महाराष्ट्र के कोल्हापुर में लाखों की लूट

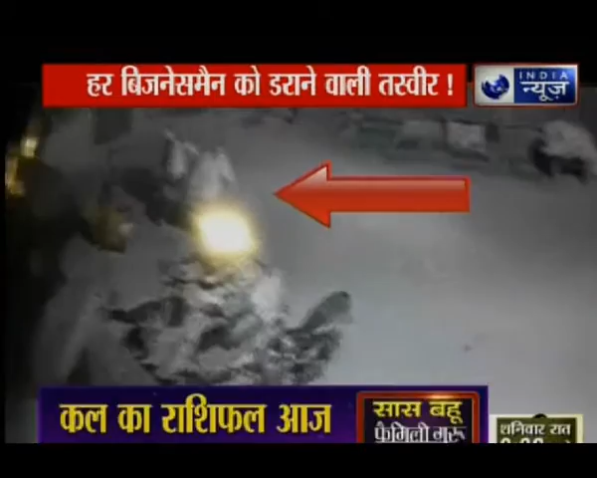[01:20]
چھیک اس کے پیچھے ہاتھ میں ہتھیار لیے دو بدماش نکھائی دیتے ہیں اسے جیسے ہی خطرے کا احساس ہوا بدماشو نے اس پر ہتھیار سے حملہ کر دیا جیسے تیسے یہ شخص بھاگنے کی کوشش کرتا ہے لیکن بدماش اس پر لگاتار دھاردار ہتھیاروں سے حملہ کرتے رہتے ہیں
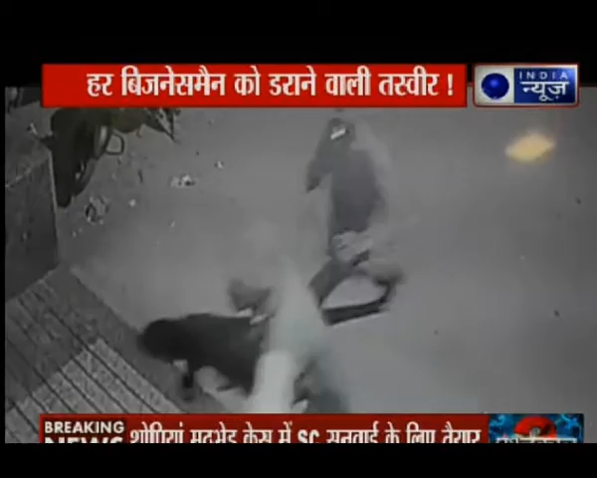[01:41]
اس دوران دھیان دینے والی بات یہ ہے کہ ان بدماشوں کا شکار بنا یہ شخص اپنا بیگ ان کے ہاتھ نہیں لگنے دیتا جان آفت میں پڑ گئی لیکن اس کے بوجود اس نے بیگ نہیں چھوڑا اس کی وجہ ہے اس میں موجود 33 لاکھ روپے کی بے حد قیمتی جویلری